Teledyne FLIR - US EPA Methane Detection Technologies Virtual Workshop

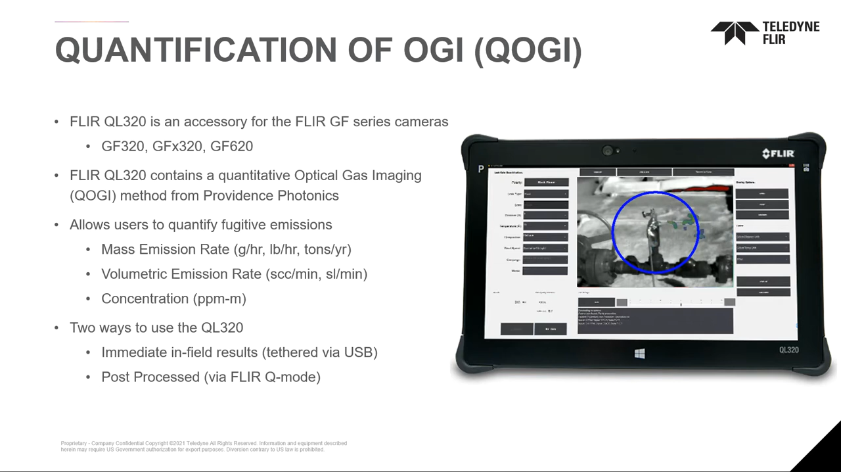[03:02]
store the file on your camera to analyze it and post-process it with FLIR's Q mode. We also have an uncooled solution for OGI. We have both a hand-kill but we also have a fixed mount. This allows those operators that may want to look at the larger leaks that may not meet Quad OA or may not meet environmental regulatory constraint
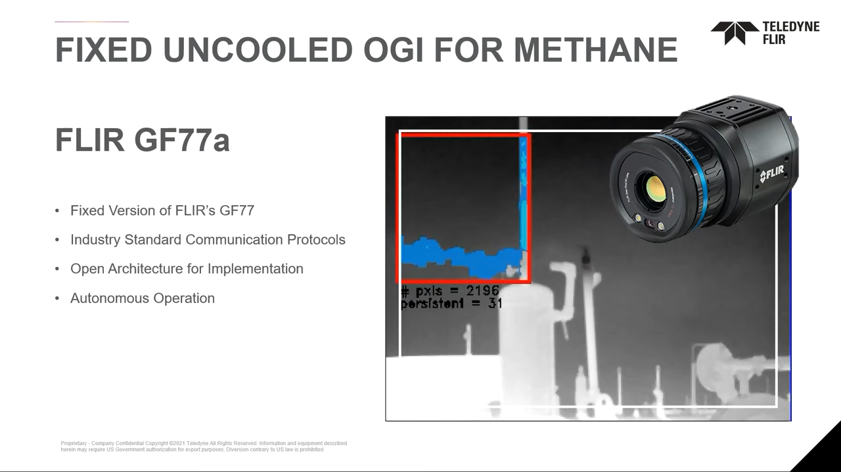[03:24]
but may have a huge impact on their ROI or on their environmental stewardship. And if you look at the sensitivity of our cooled versus our uncooled we can still detect the same amount of gases. But the uncooled technology is going to be about five to ten times less sensitive.
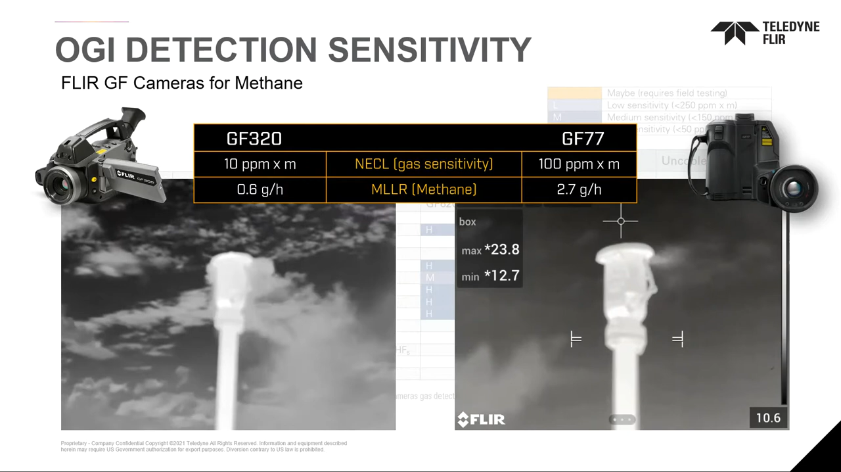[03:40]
That is why it does not meet the Quad OA regulation sensitivity standards. And some of the factors affecting optical gas imaging, a huge factor is delta T.